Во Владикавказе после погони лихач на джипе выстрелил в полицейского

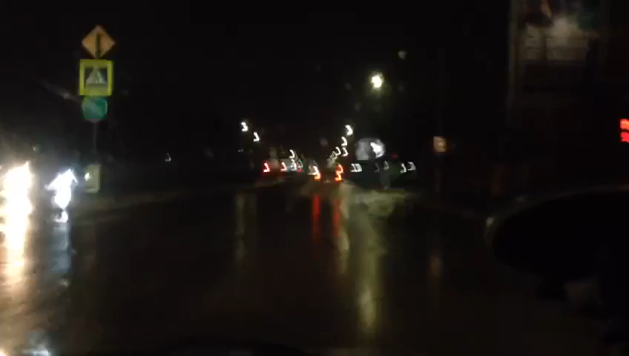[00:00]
ковры заехал, не доезжая с каски. Нотариус.
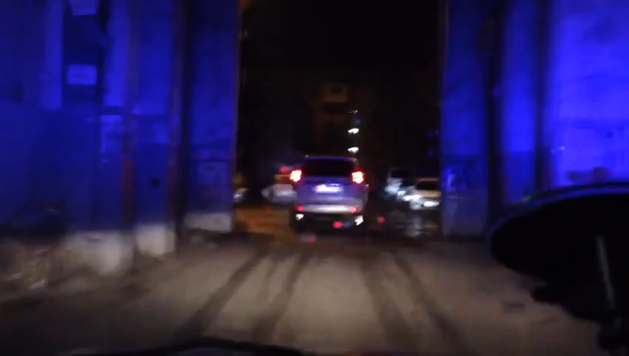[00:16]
Да, нотариус. 757 справа останавливай водитель Тойоты.